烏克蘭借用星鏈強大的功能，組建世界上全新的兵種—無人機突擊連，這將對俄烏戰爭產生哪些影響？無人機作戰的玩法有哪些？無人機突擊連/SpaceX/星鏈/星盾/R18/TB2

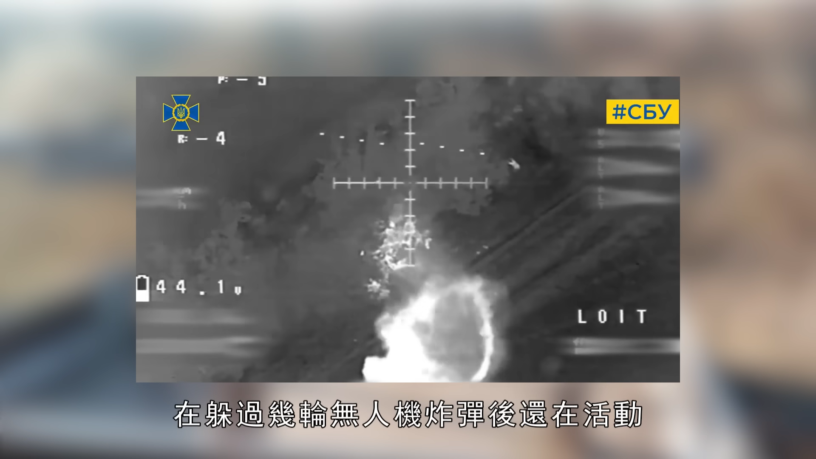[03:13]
轮无人机炸弹后还在活动而且敌
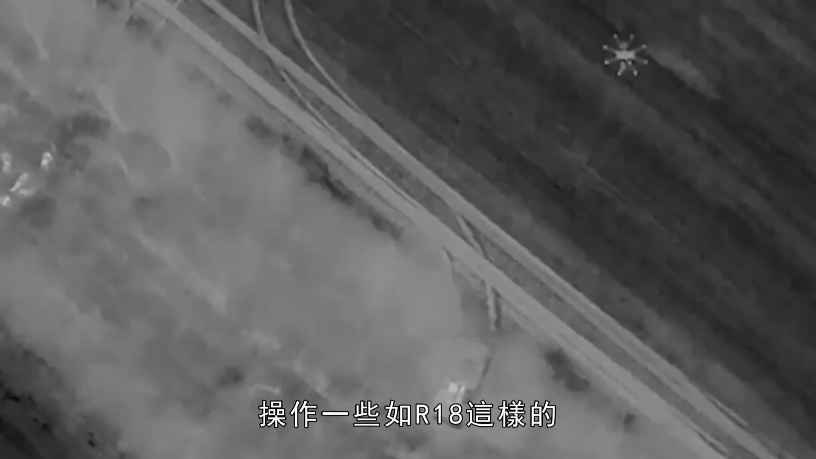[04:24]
作一些如R-18这样的大型国产巴旋翼飞机来猎杀俄军坦克
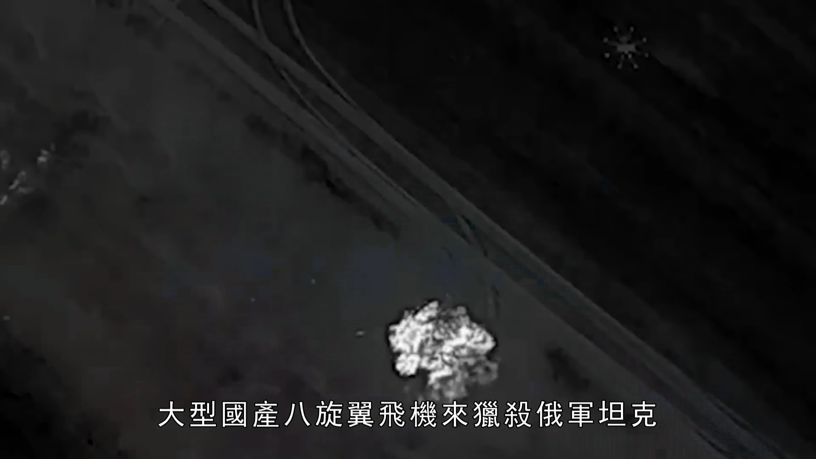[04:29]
每个都配备了一队1000克重的RKJ-165智导导弹可以在270米的高度击中
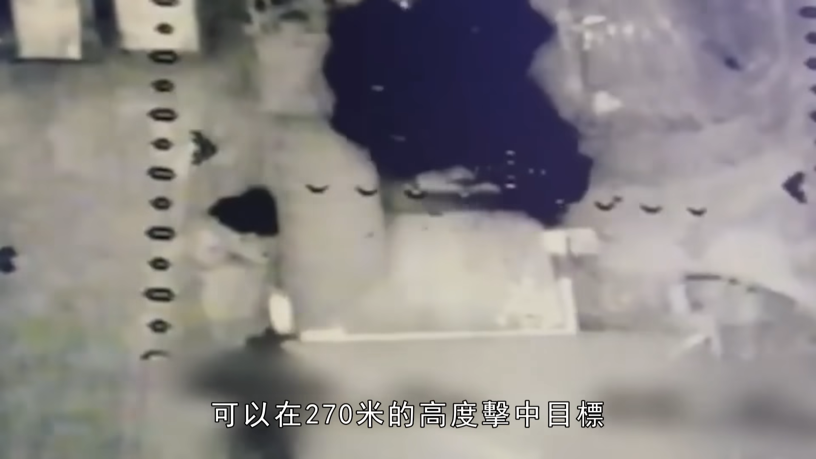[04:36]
目标很容易就能穿透坦克顶部的
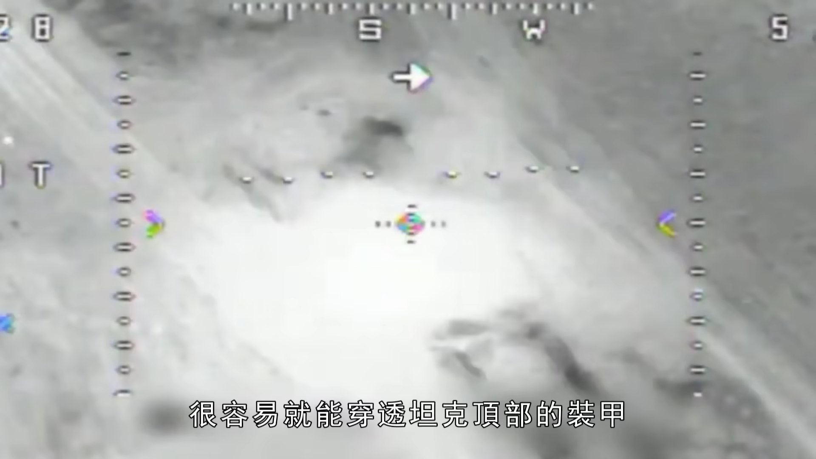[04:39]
装甲而惩罚者是乌克兰的低成本战术空隙无人机通常会携带一枚75毫米1.